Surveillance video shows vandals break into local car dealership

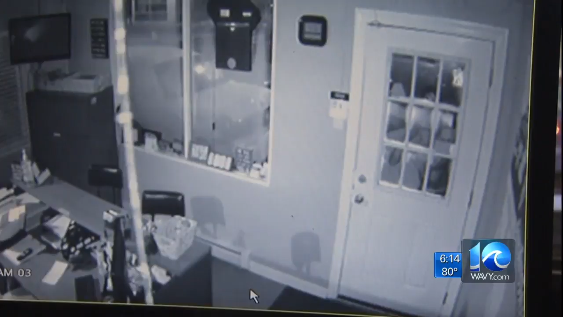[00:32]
A young man pops up and scopes out Sono Auto Sales in South Norfolk. Moments later, smash. The suspects work hard to break the double-paned glass.
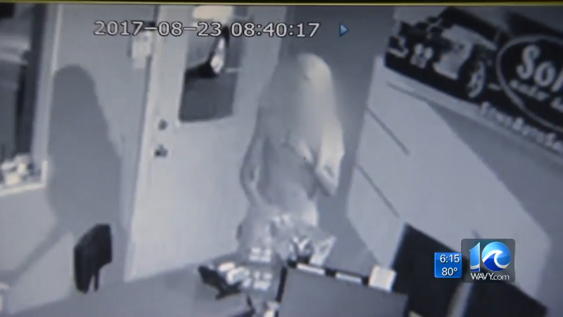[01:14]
Maybe he gets spooked. He takes right back off the way he came in.